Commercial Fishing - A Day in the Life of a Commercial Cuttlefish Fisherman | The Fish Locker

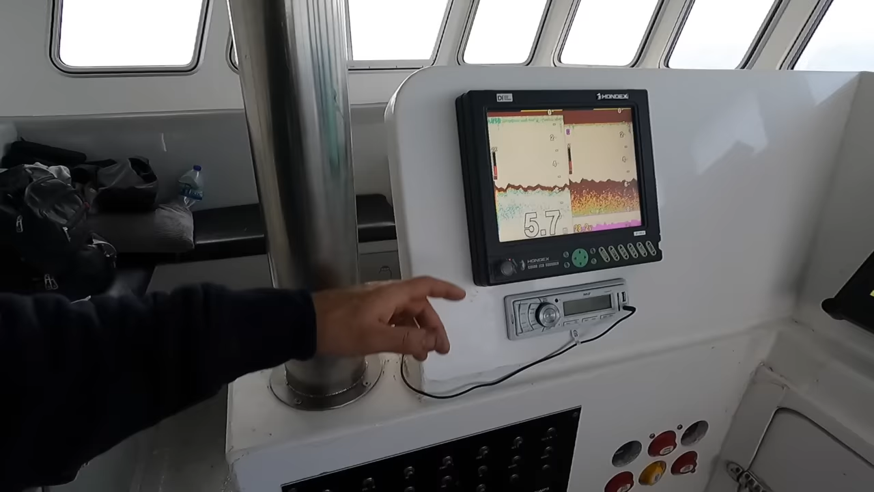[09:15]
Yeah, more or less low. So, what's this high water? It'll be about, 12 or 14 metres? No, it'll be nothing around 10-ish. Oh, right. Yeah, pretty shallow.